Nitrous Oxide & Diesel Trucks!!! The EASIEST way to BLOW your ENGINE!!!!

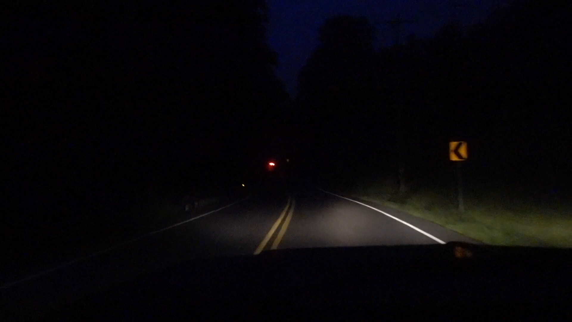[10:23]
Alrighty, guys, just trying to give you an idea of 20% tinted windshield, low beams in the first gen. Holy crap, you cannot see anything. Got a car coming, but I'll show you guys high beams here in a second. You literally cannot see anything. All right, so here's high beams.
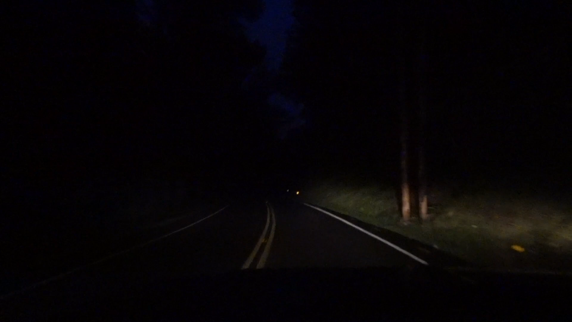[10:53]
So with the fact that the factory headlights are probably the worst thing that you can have, and a 20% tinted windshield, you can barely see the stack right in front of you. Low beams. So yeah, we are definitely gonna have to do something here with the headlights. Not gonna be putting a light bar on the front of this thing, but some better headlights are definitely needed.